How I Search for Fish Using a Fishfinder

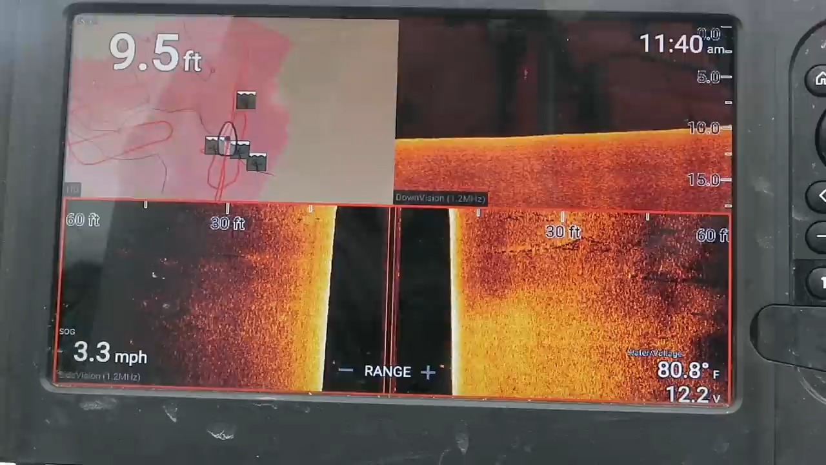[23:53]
On screen: depth 9.5 ft, water 80.8°F, speed 3.3 mph
all right so I want you guys to see something to see how little these brush piles look but they're actually pretty good sized all right there's one right there there's one right there there's one
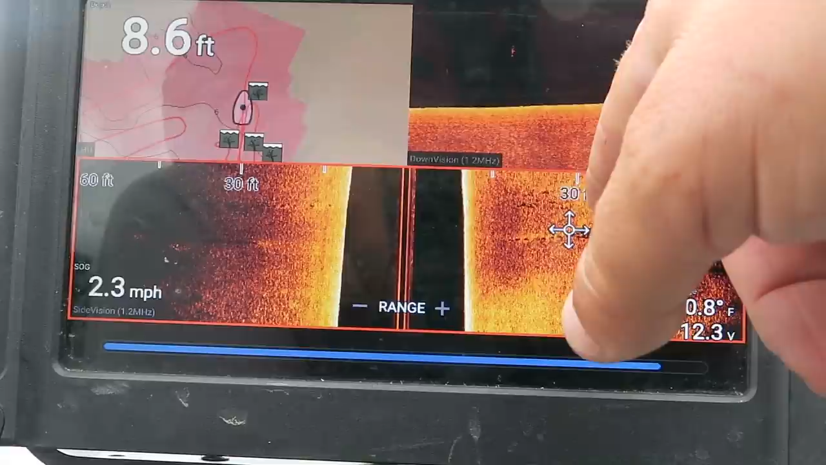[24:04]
On screen: depth 8.6 ft, speed 2.3 mph
right there and the only reason I know they're brush piles is look at the crazy little shadow behind them this one doesn't have a shadow but it is if those two are brush piles these have got to be brush piles and
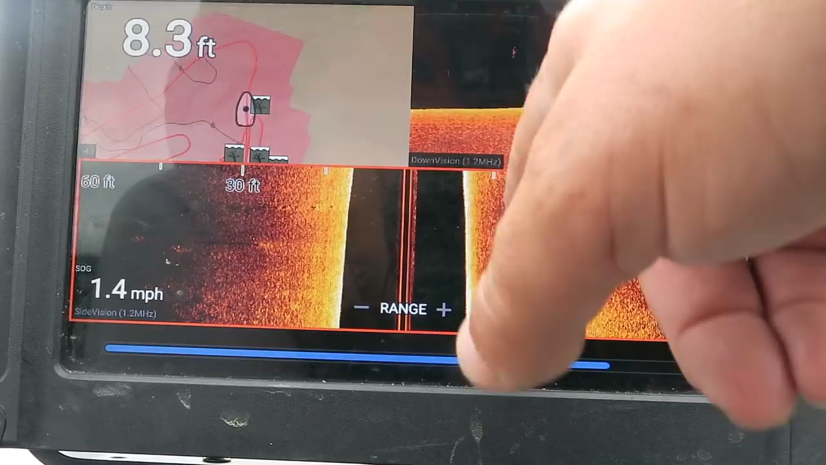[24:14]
On screen: depth 8.3 ft, speed 1.4 mph
there's a little bit of fish around them so that's a log log right there so brush piles don't look like much here's another one right here and the way you double check them is you go you mark them and then you go straight over top of them
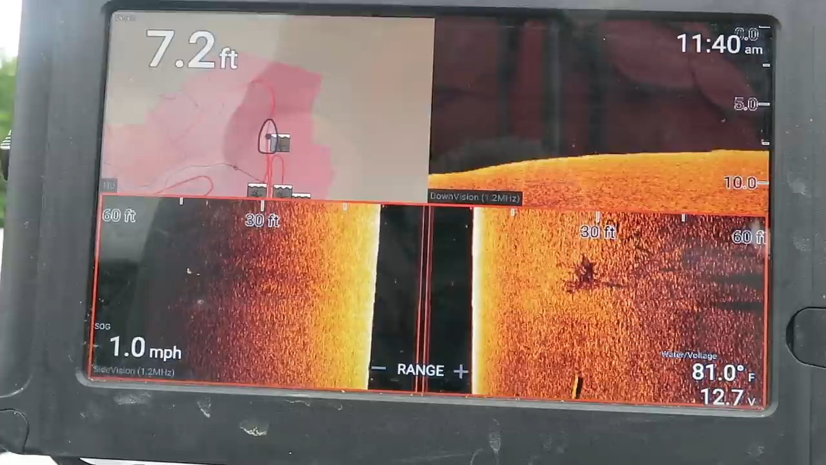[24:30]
On screen: depth 7.2 ft, water 81.0°F, speed 1.0 mph
and you see them on the on the down imaging and the reason I like down imaging is
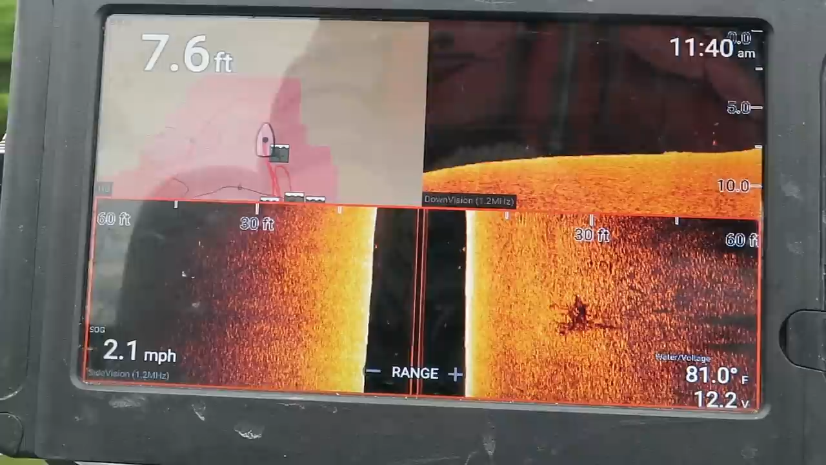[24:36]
On screen: depth 7.6 ft, water 81.0°F, speed 2.1 mph
because down imaging will separate fish from the brush pile
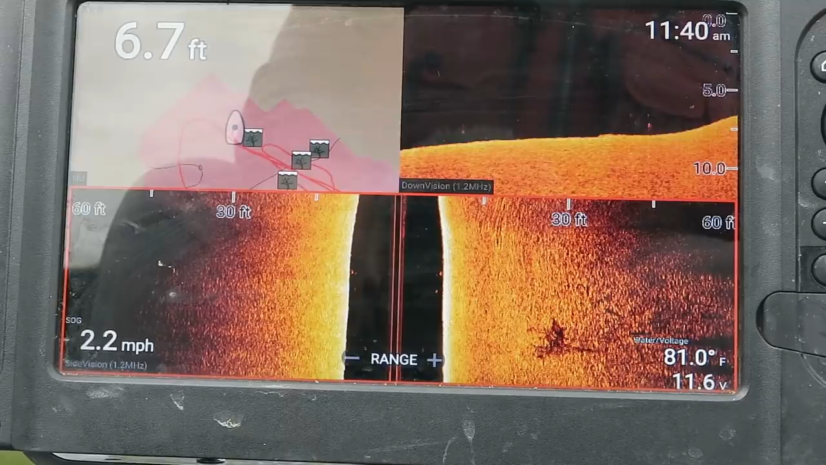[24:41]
On screen: depth 6.7 ft, water 81.0°F, speed 2.2 mph
so as you go over top of it you'll be able to see it I got to do something real quick like that I go to my map
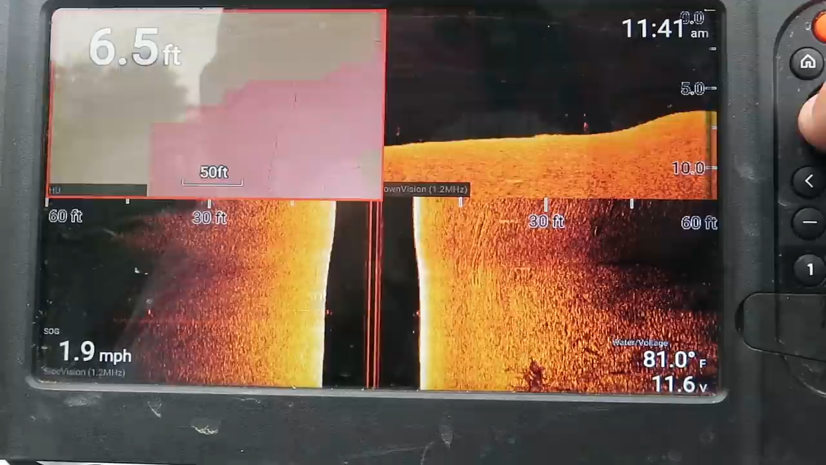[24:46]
On screen: depth 6.5 ft, water 81.0°F, speed 1.9 mph
and zoom in so I can get perfectly lined up with that brush pile which I didn't
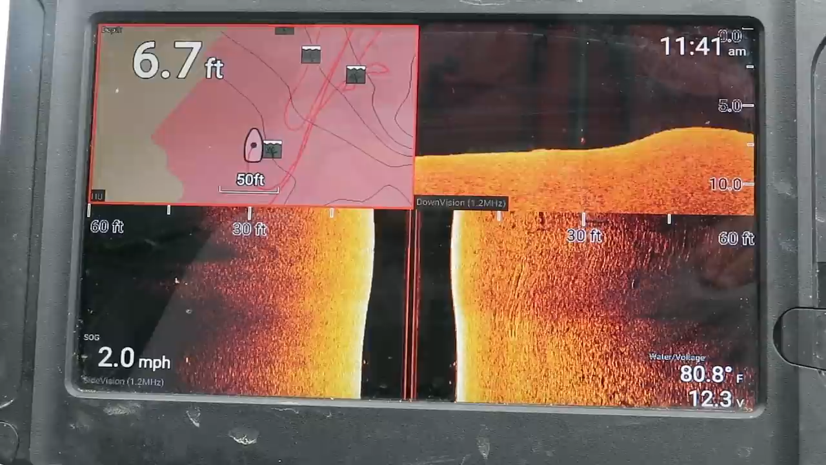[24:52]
On screen: depth 6.7 ft, water 80.8°F, speed 2.0 mph
see the brush piles the hard thing about these ray marines is because they don't update their map every you know four times a second once a second really difficult to pinpoint exact locations and go over top of them you'll see me zigzagging it's because of that
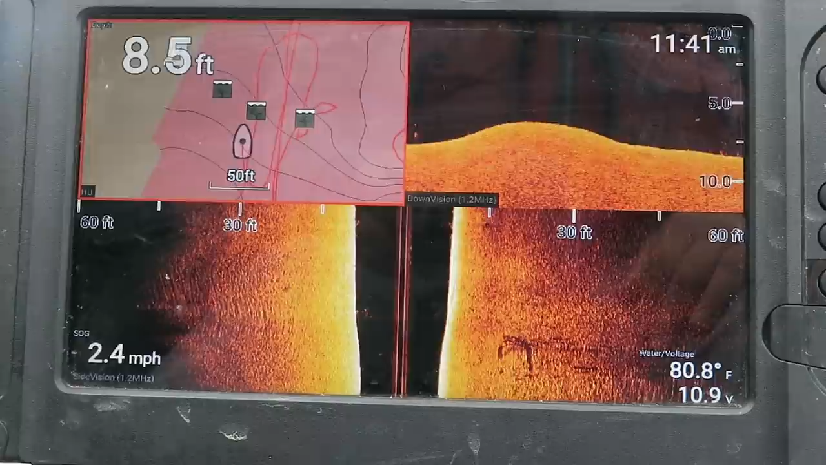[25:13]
On screen: depth 8.5 ft, water 80.8°F, speed 2.4 mph
see the brush piles that's what they are just look like that on the down imaging and you see there might be a couple of fish underneath that one a lot of little bait fish around that teeny tiny ones
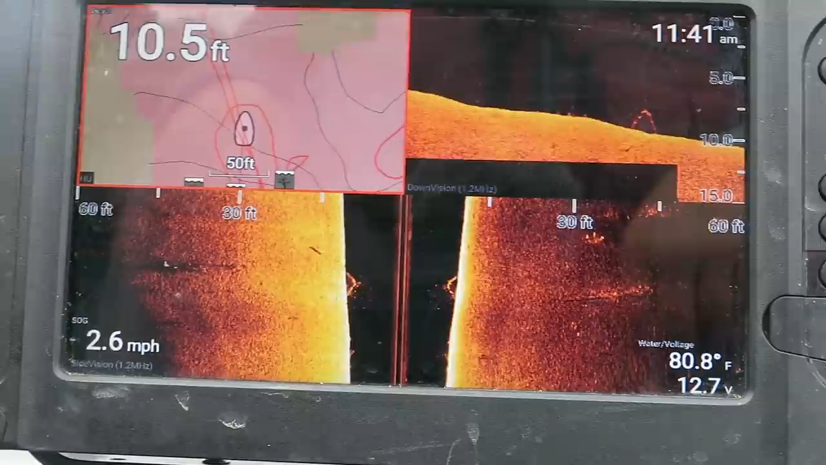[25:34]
On screen: depth 10.5 ft, water 80.8°F, speed 2.6 mph
so all right let's keep looking that might be two fish way out there deep there might be some more brush piles I haven't marked
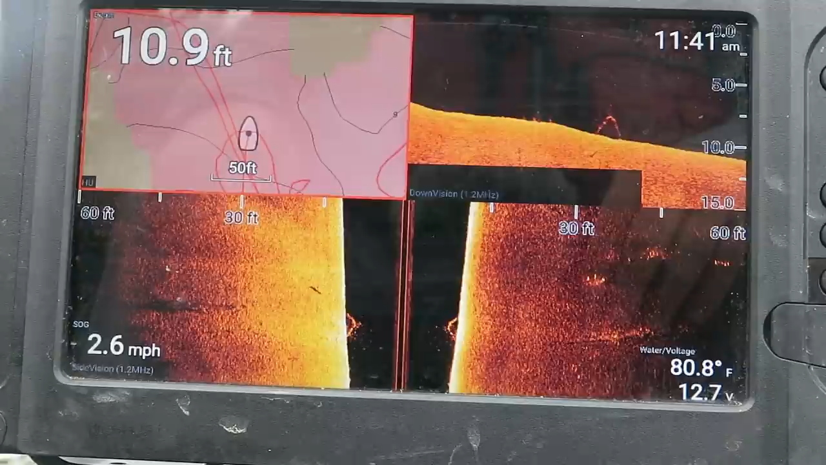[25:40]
On screen: depth 10.9 ft, water 80.8°F, speed 2.6 mph
yet all right here's one that I really did a good job of going over top of and creating a map it's a point that sticks out it's got a lot of stuff on it look
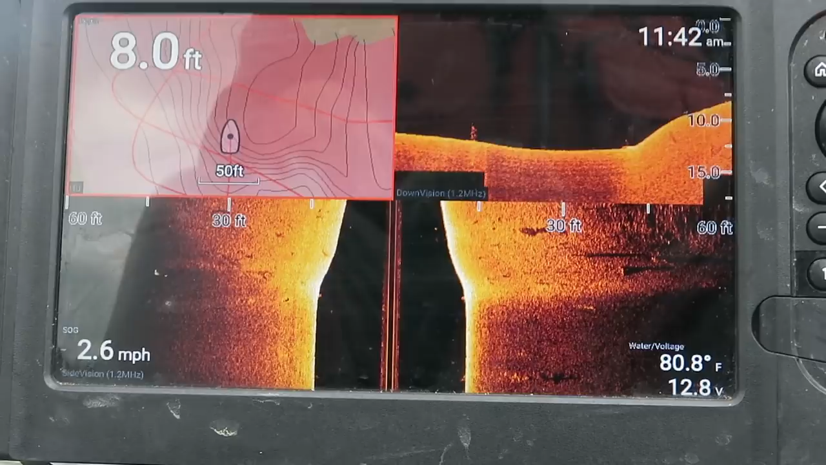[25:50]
On screen: depth 8.0 ft, water 80.8°F, speed 2.6 mph
that's probably a stump or a brush pile that's a stump hard hard bottom right here see how it looks kind of gravelly
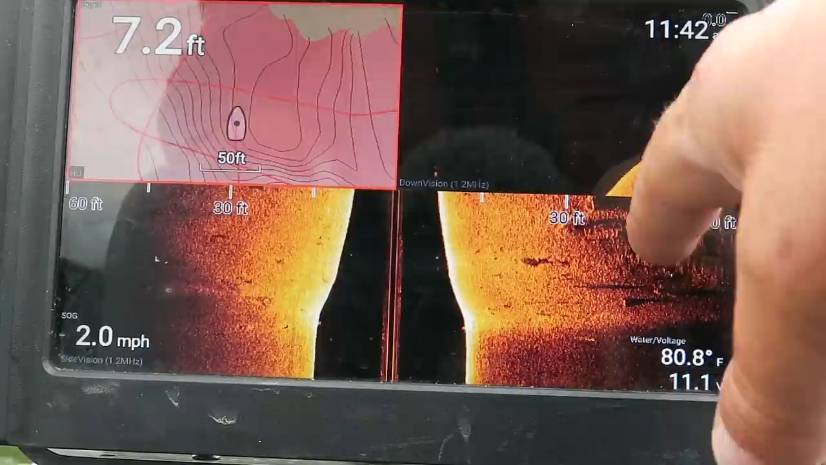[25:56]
On screen: depth 7.2 ft, water 80.8°F, speed 2.0 mph
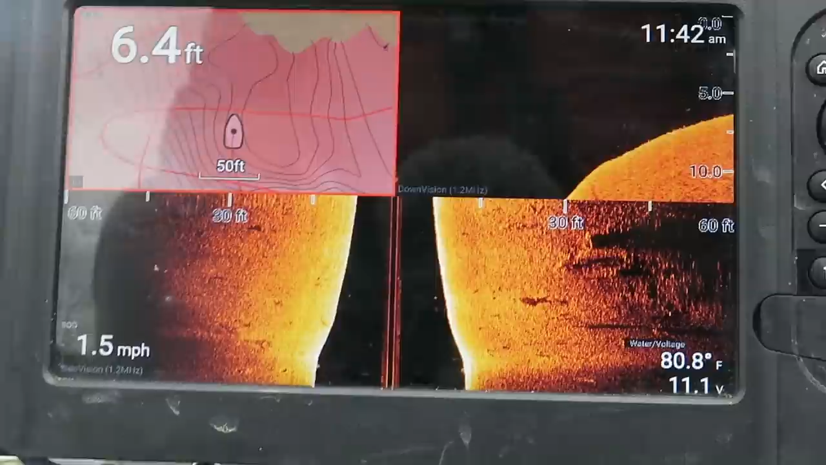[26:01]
On screen: depth 6.4 ft, water 80.8°F, speed 1.5 mph
all that stuff right there so let me stop and I gotta go to
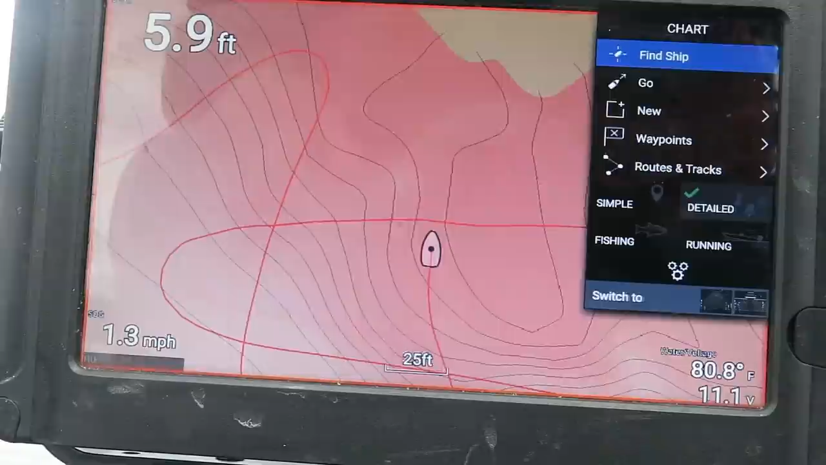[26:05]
my side scan
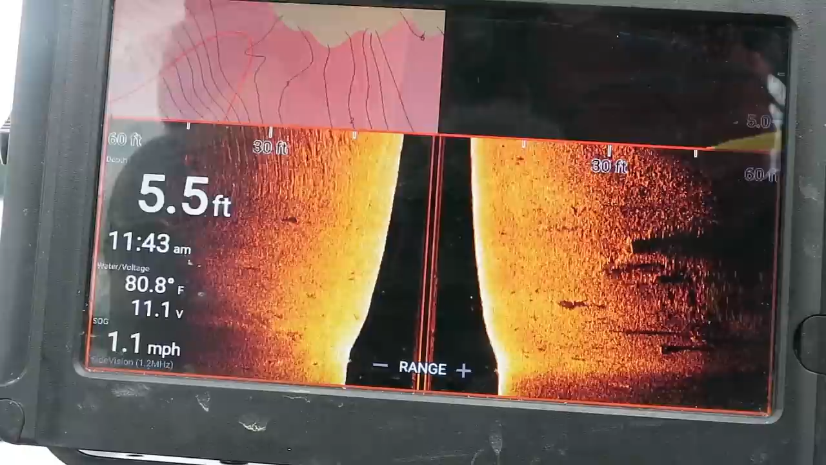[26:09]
On screen: depth 5.5 ft, water 80.8°F, speed 1.1 mph
and then go over here and I'm just gonna mark these things
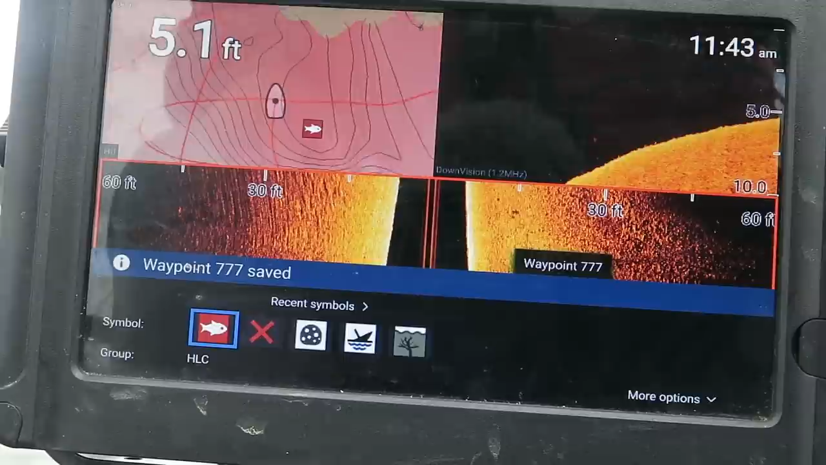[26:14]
On screen: depth 5.1 ft
I'm gonna say I'm just gonna use the rock icon
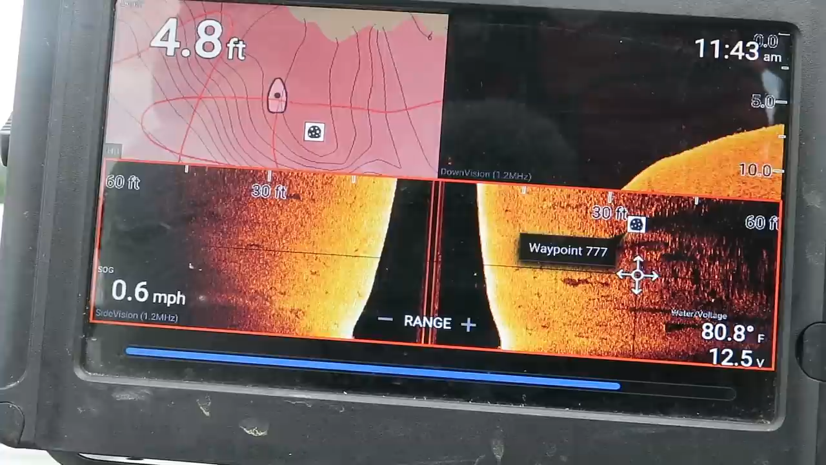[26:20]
On screen: depth 4.8 ft, water 80.8°F, speed 0.6 mph
I'm just gonna mark a couple spots I'm gonna mark how deep it goes right there